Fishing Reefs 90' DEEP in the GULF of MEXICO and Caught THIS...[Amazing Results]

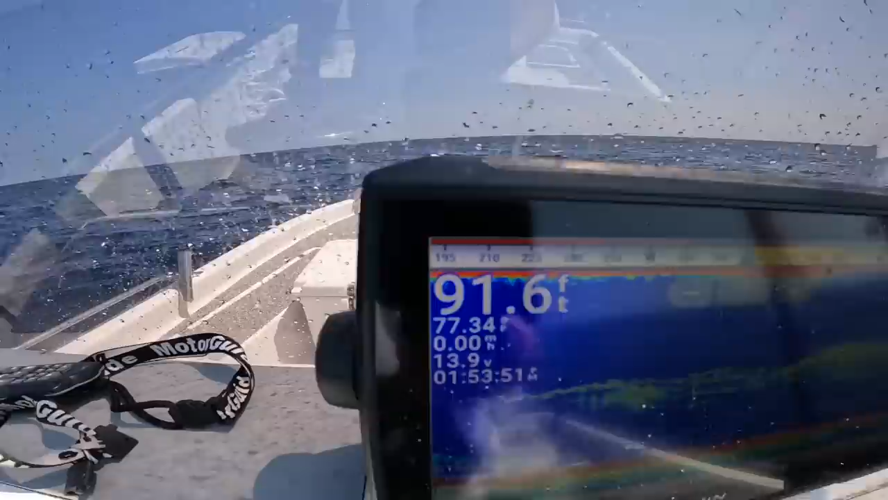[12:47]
On screen: depth 91.6 ft
sitting in 91.6 foot of water 92 give or take that was all right getting out here i think the little bit of breeze
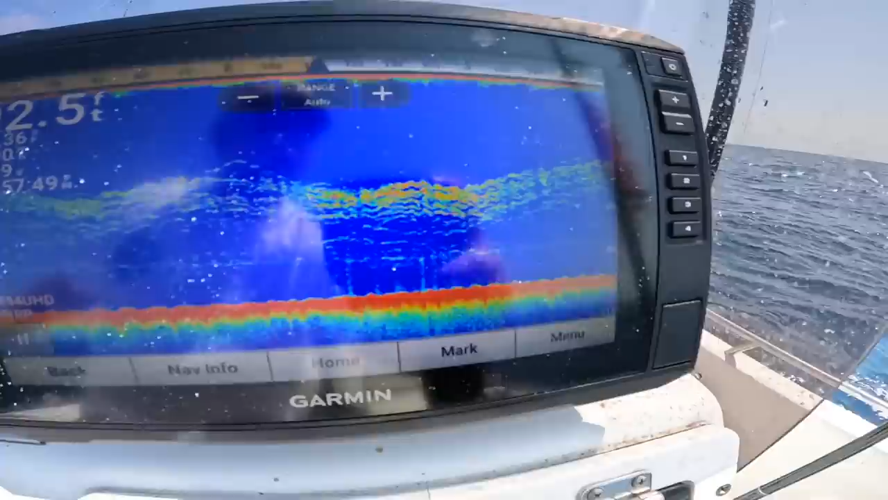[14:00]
in 40 to 80 foot of water i'm dropping this down i want to make sure our leader isn't tangled up i'm going to drop it about halfway down because that's where i'm marking the fish